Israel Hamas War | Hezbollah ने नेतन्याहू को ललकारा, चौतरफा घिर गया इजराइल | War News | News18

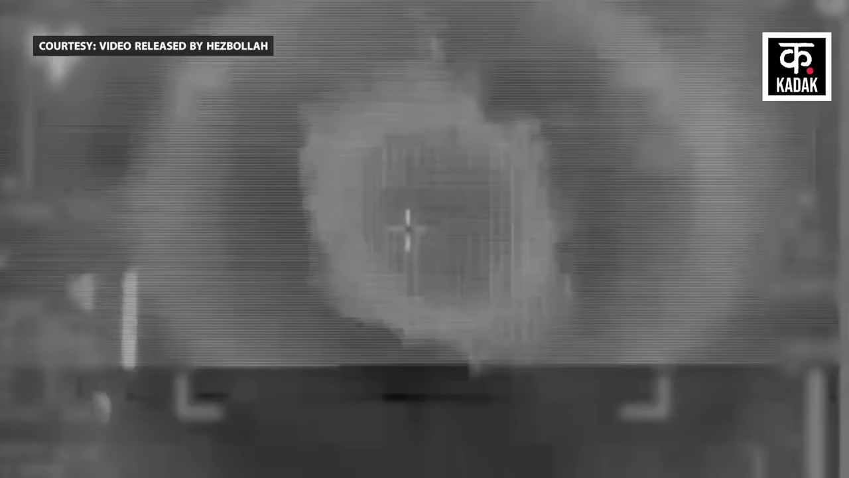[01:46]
कर नेस्तो नाबूद करने का दावा किया है बताया जाता है कि हमले में चालक दल के लोग बूरी तरहा से घायल हुए है